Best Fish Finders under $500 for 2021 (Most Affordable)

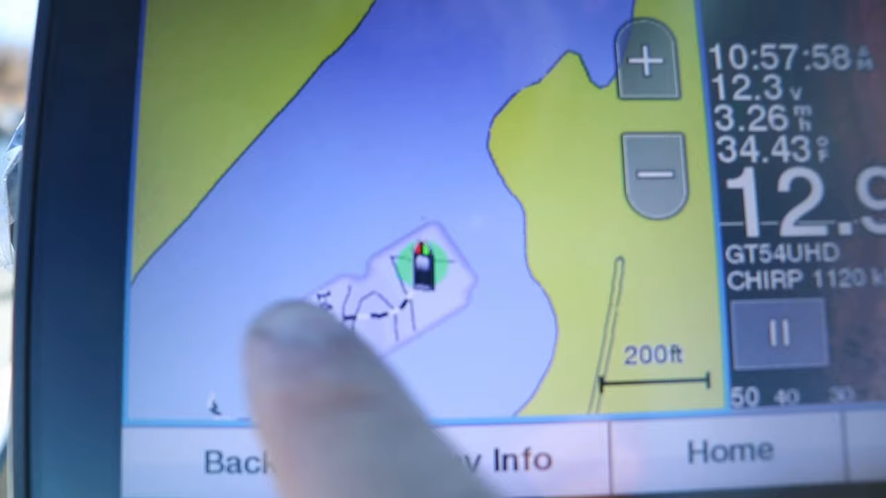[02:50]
And the reason I used to rank this as number one is because Humminbird used to be the only manufacturer that actually came with a built-in contour mapping system. Plus, it also accepts two different manufacturers in terms of Lake Masters and Navionics mapping cards.
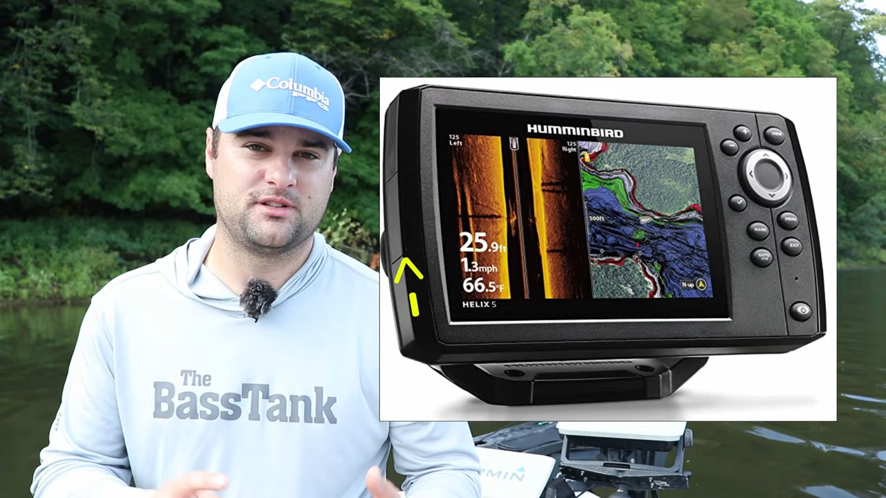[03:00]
On screen: depth 25.9 ft, water 66.5°F, speed 1.3 mph
So the Humminbird Helix 5 is priced just under $500 and it comes fully loaded.
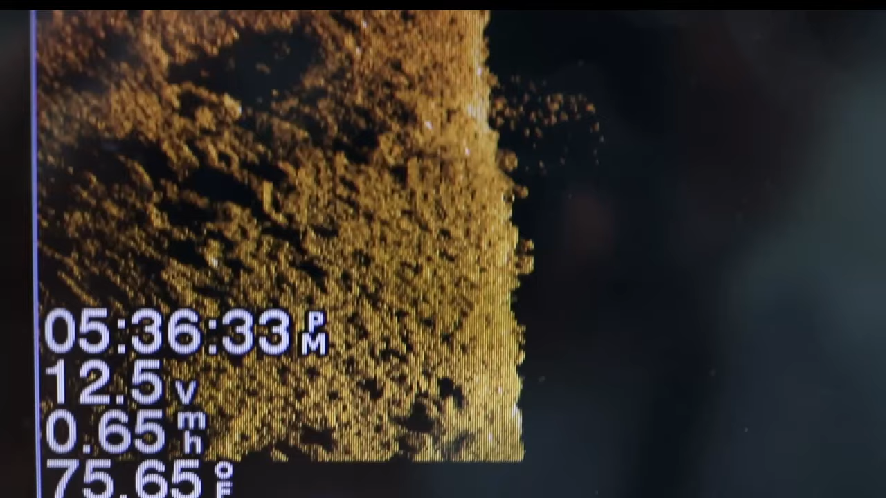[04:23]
It comes with side scan, which is, again, the side imaging tech.
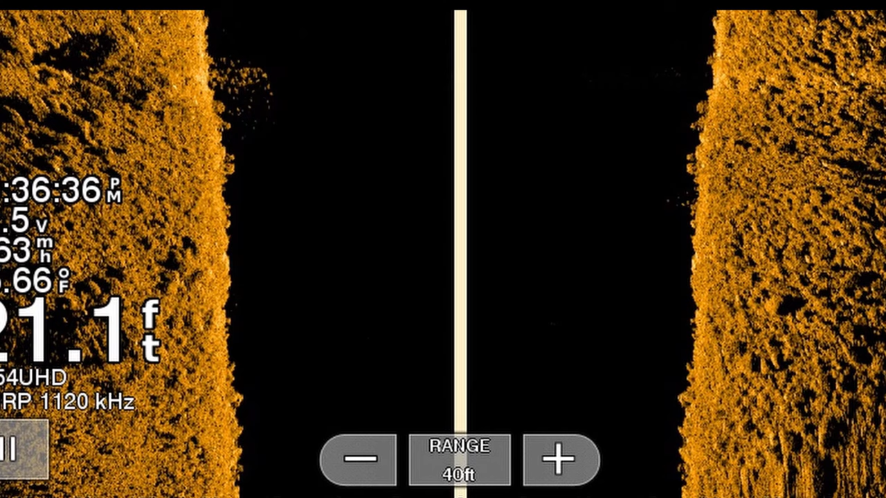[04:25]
These, again, are 455, 800 kilohertz. They're not some sort of ultra HD or mega imaging tech. If you want those, you got to step up to about the $1,000 price range. But for 500 bucks, this is a solid unit. Again, comes with that C-MAP, base map, late contour, preloaded.
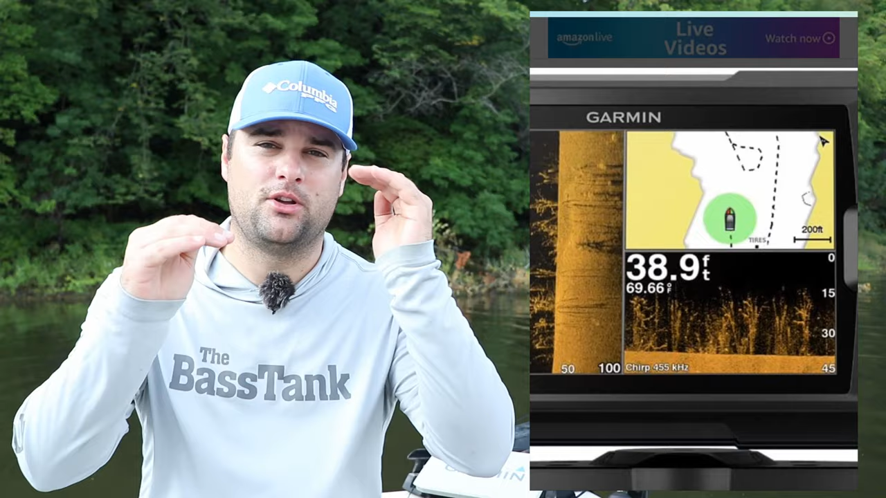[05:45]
On screen: depth 38.9 ft, water 69.66°F
The reason Garmin is a step below Humminbird and Lowrance is because it does not have a built-in base mapping system. And for this class of units, not these ones, but the Stryker series, the Humminbird Helix 5, the Lowrance Hook Reveal series, for 500 bucks, I fully expect, if I'm going to buy a fish finder or a fishing electronic unit, it comes with a built-in base map system. I don't care if it's Navionics, Lowrance, or the Lowrance C-Map system, or the Humminbird Lake Masters charts, but it better come with it because $500 is a lot of money.
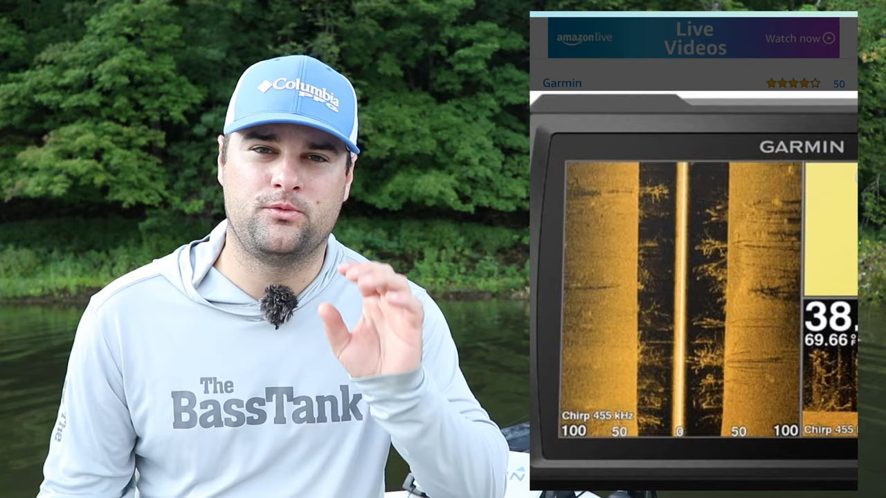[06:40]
The one thing I do want to talk about is I got a message on Facebook about somebody trying to buy a Garmin unit. If you see the letters CV or SV, CV stands for clear view.
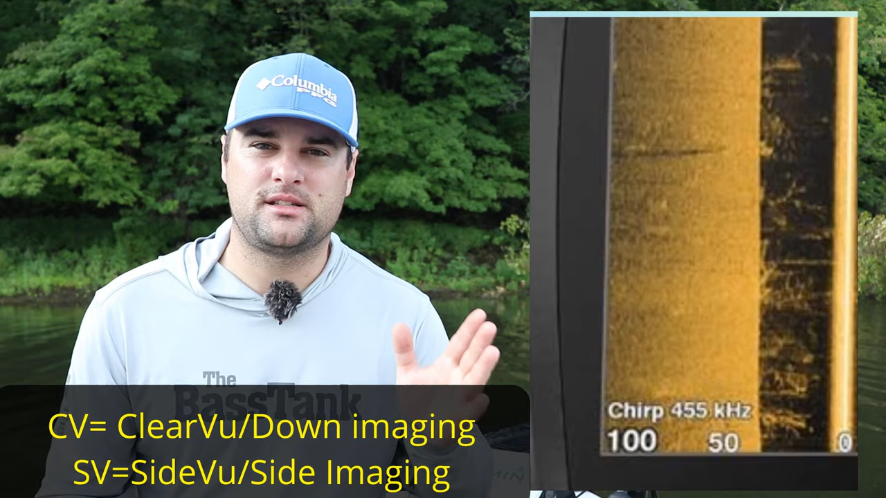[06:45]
That's basically saying that unit is only capable of down imaging, clear view, down imaging. If it has SV, that means side view, that unit is capable of side imaging.
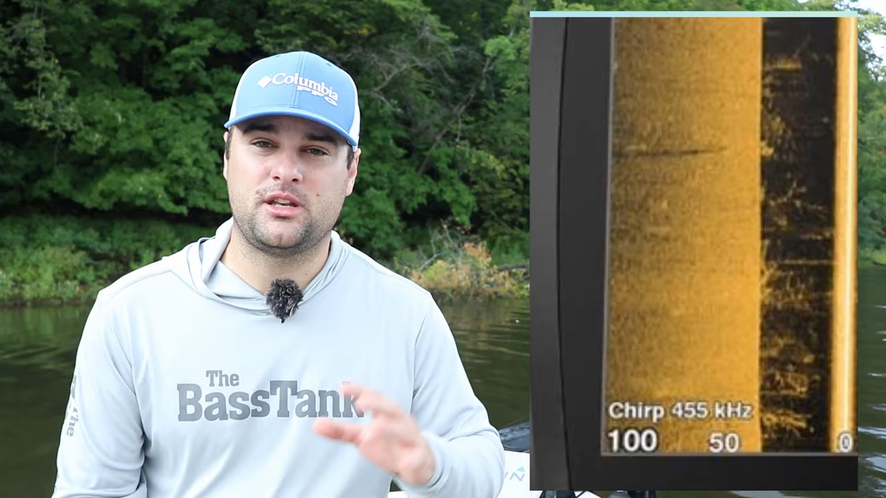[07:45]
again, in the Garmin Striker series, you can build your own mapping system by simply driving over that pond or river or lake that you're on. It will create your own mapping system.
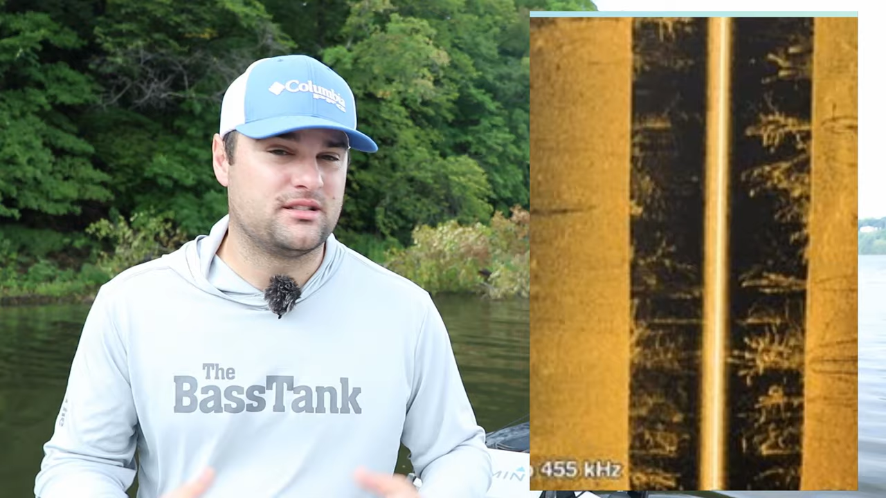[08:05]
It's a little bit bigger of a screen. Again, I run Garmin's, they're solid units. And all of these run a 455 and 800 kilohertz down view,